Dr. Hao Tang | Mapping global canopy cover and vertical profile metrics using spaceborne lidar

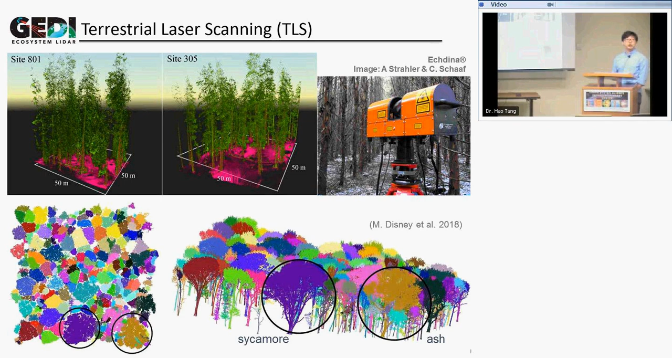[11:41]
and some work done by Matt Disney to identify individual tree crowns here, Sigma and Ash. And a lot of like data now, so people actually want to decimate the data a little bit so it can be easily plugged into the models. Right now, really an active research field.
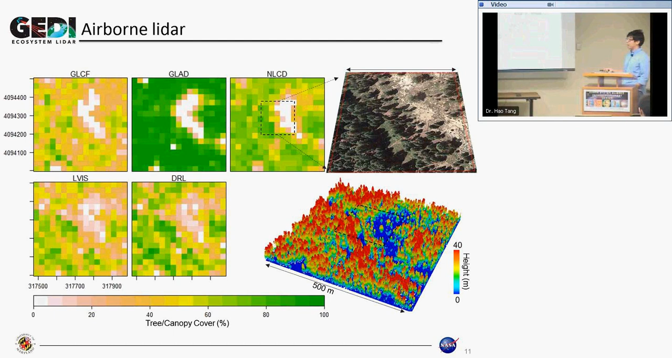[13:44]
And like no problems or all this kind of uncertainties related to the height distribution can be all resolved by LiDAR. And these are the two aggregated results from the LiDAR and the discrete return LiDAR. So and like can deliver a better message about not only height but also the cover. Based on the cover, we come up with the idea of deriving the vertical AI profile.